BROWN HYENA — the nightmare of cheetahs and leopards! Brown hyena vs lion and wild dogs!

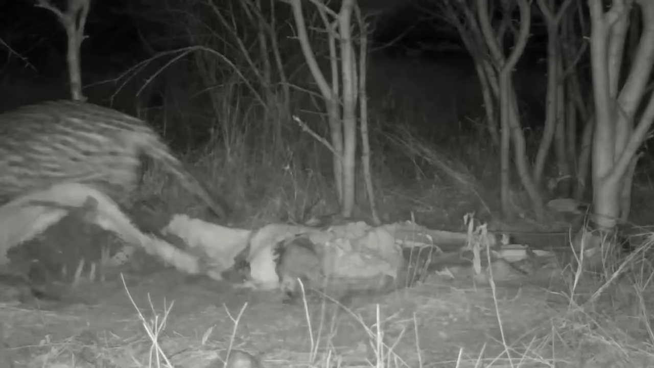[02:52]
brown hyenas are primarily scavengers, but also highly aggressive opportunistic predators.